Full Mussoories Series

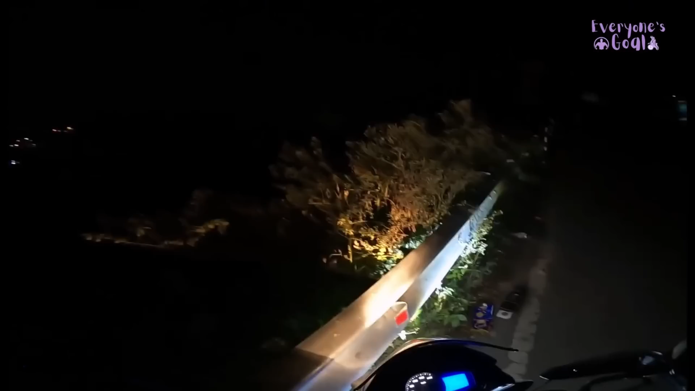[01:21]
चलिए कंटिन्यू करते हैं अपना राइड। ये देखिए सामने मसूरी दिख रहा है, एकदम पास आ गए हम लोग मसूरी।
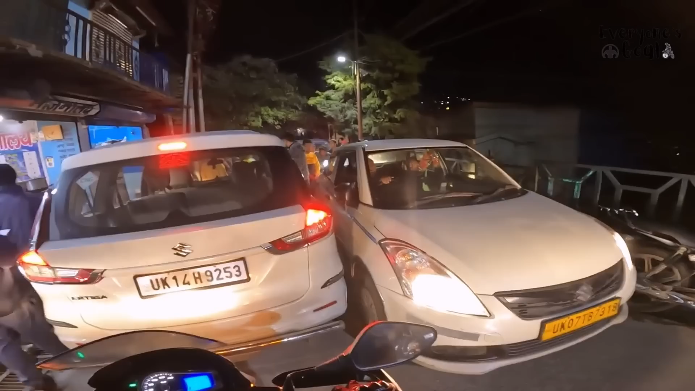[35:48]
सबसे फर्स्ट चीज़ मैं आपको दिखा सकता हूँ वो है यहाँ का ट्रैफिक, बहुत ज़्यादा ट्रैफिक है। तो गाइस सबसे बेस्ट पार्ट
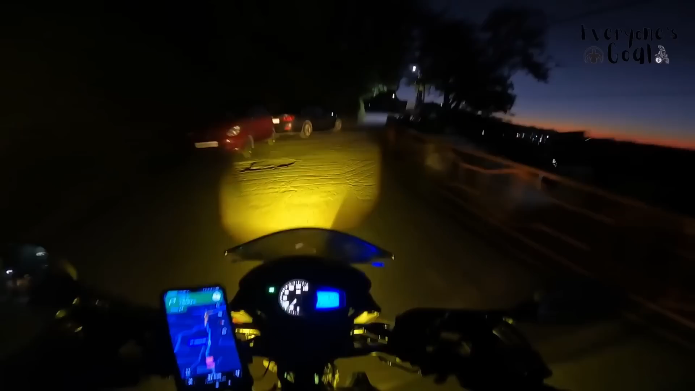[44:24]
लाल टिब्बा का रास्ता यही है क्या? इधर से है ना
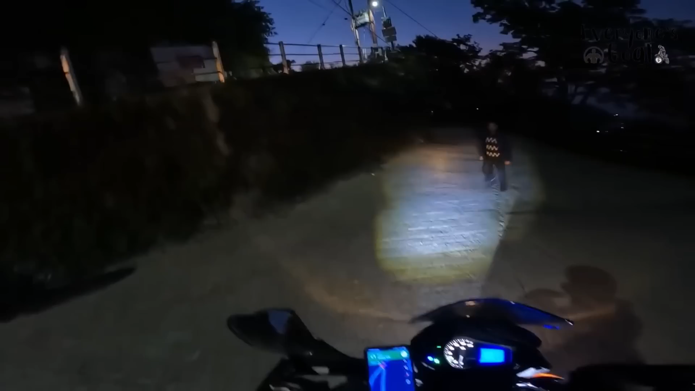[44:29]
ऊपर का रास्ता है लाल टिब्बा का? ये है हमारे पीछे आ जाओ। ओके ओके ओके।
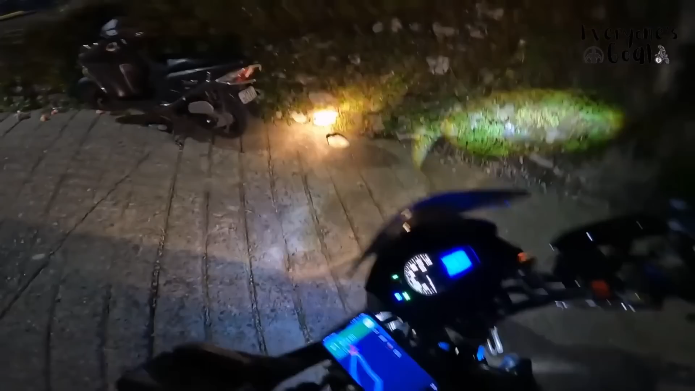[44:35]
अरे लाल टिब्बा क्या होता है ना गाइस कि इधर रास्ता का बहुत दिक्कत है।
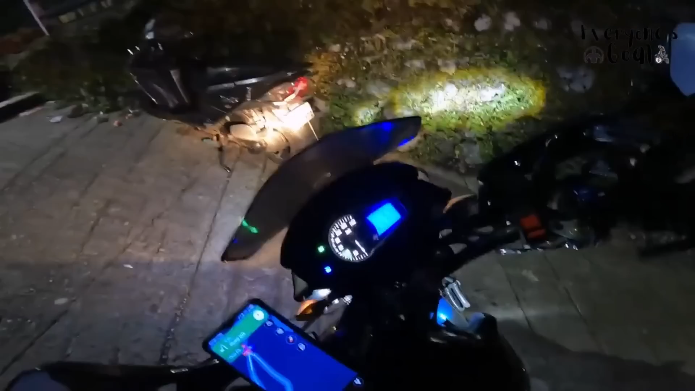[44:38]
दो दो रास्ता रहता है सिमिलर टाइप का बना हुआ। ओ लगता है ना जैसे कि कौन सा सही है समझ नहीं आता।
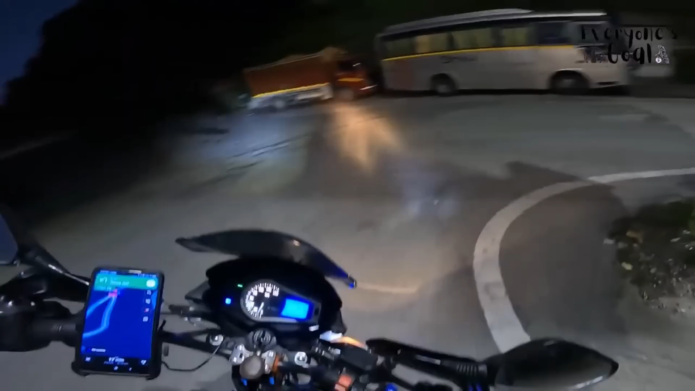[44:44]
इतने भाई लोग मिल गए। आप लोग भी वहीं जा रहे हो क्या? नहीं हम तो इसको तक जा रहे हैं, मगर रोड यही जा रही है।